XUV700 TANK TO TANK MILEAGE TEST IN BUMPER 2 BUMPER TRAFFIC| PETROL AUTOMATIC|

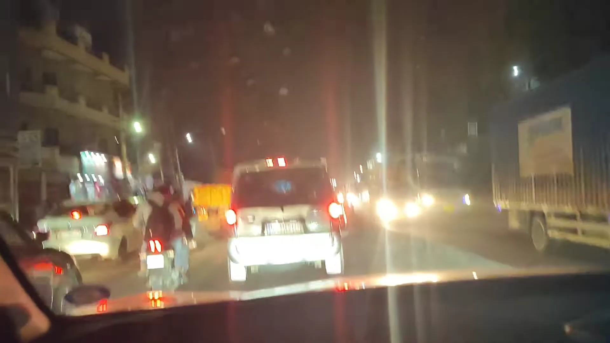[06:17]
तो इस तरह का ट्रैफिक कुछ मुझको मिला रेटन में, आप देख सकते हैं,
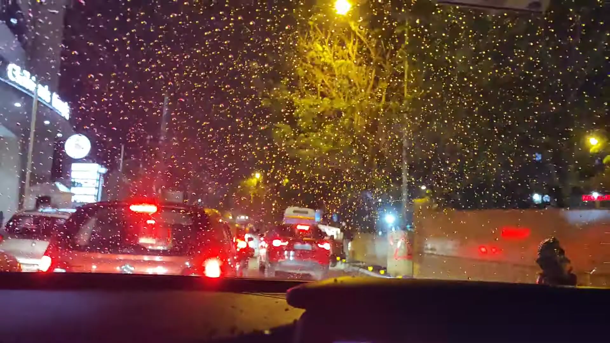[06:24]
कई बार तो गाड़ी खड़ी रही मतलब बहुत देर तक, बहुत जामट्राइक राउट
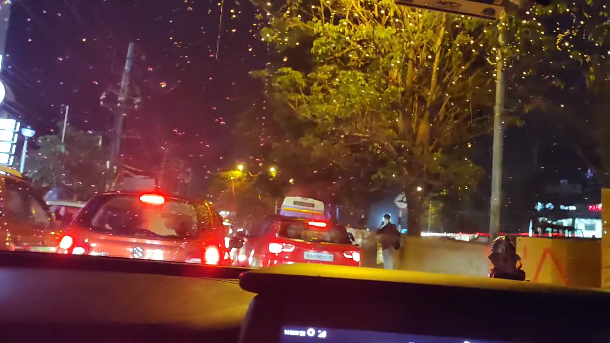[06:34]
कि कम ही एवरेज मिलता है, मुझको मतलब अगर पूरा ही सिटी राइड रहता है, तो 7, 8 और हाइवे पर होता है,
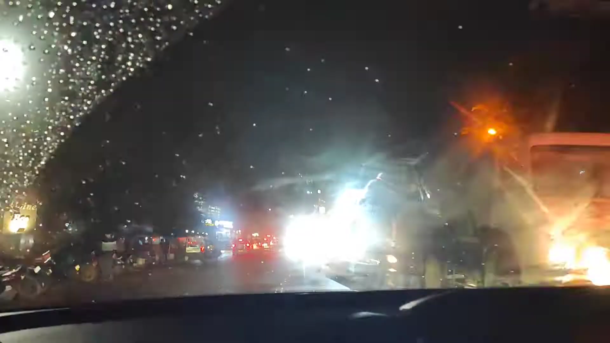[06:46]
10 इतना ही एवरेज देदी है, आज यह टैंक टू टैंक रिजल्ट से कंफर्म भी हो जाएगा, कि जो एवरेज यह कार दिखा रही है, वही मिल भी रहा है एक्चल में अपसे भी कम मिल रहा है, तो कई बार वंपर टू वंपर ट्रैफिक हो मिला रिटन में,
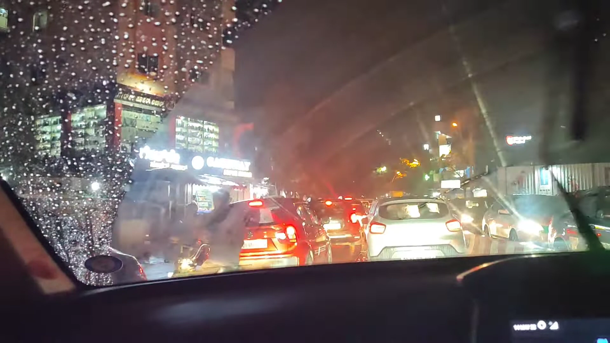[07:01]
जाते टाइम भी बहुत जाम था, तो इसी तरह हिसाब से रिजल्ट निकलेगा, 50% हाइवे पर आये तो 50% बहुत जैंपैग रोड रहा है ट्रैफिक में,